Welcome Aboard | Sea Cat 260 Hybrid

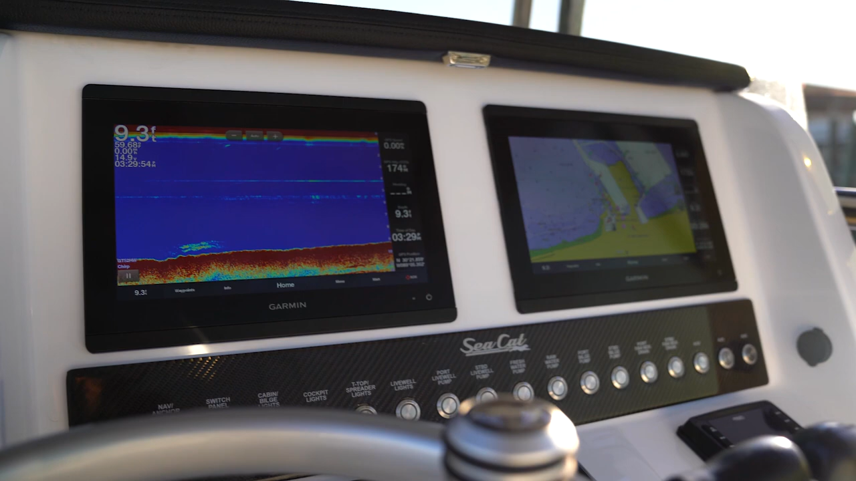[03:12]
And this particular unit has a set of Garmin 8612s flush mounted into the dash.